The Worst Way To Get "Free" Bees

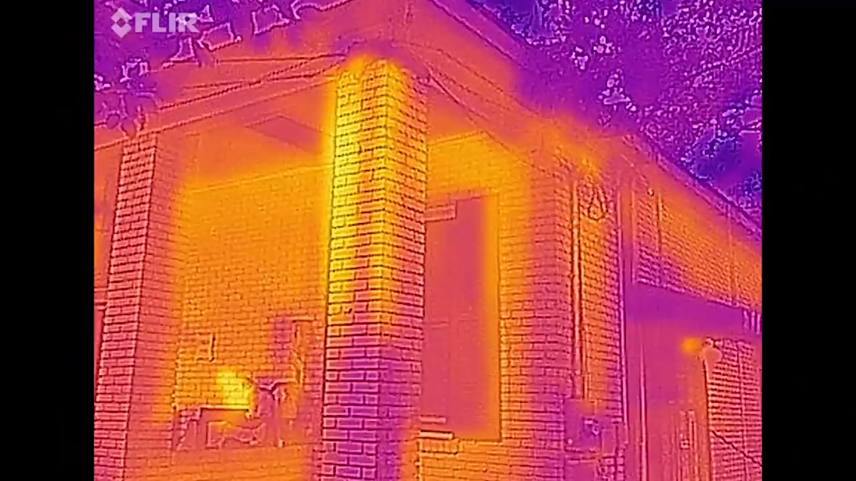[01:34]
halfway down that column so that's a big colony in this column but i'll be here most of the day